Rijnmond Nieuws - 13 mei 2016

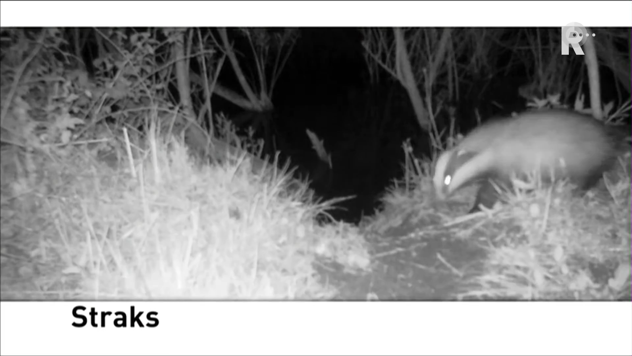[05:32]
Je ziet ook op de beelden een beverglijbaan en daar loopt die das overheen. En ja, waar heb je dat in Nederland?
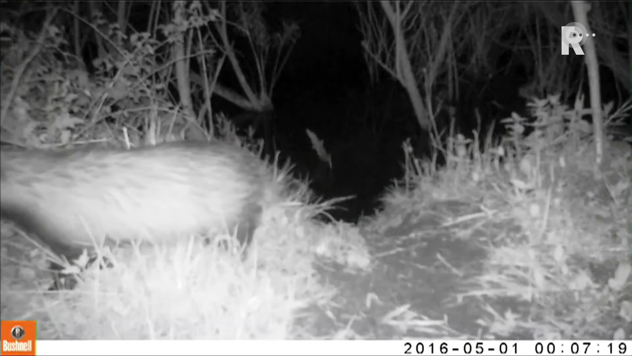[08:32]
De das laat zich echt even goed zien voor één van de cameravallen in de Biesbos. Een unieke situatie. Er was eigenlijk nog niet echt een gedocumenteerde waarneming van een das in de Biesbos.